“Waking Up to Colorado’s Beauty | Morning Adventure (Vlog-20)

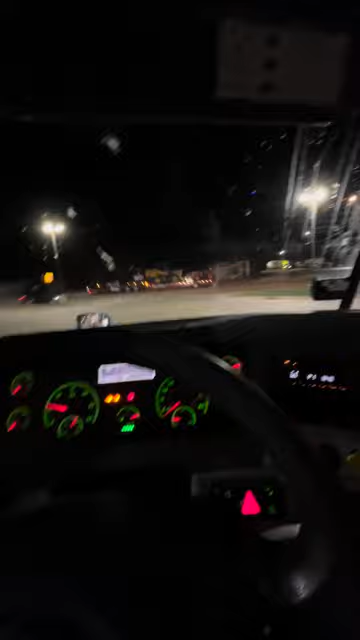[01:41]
So I'm gonna open the hood and I'll show you guys where the wire is. I think one of the bracket broke or something, which is why this light came on.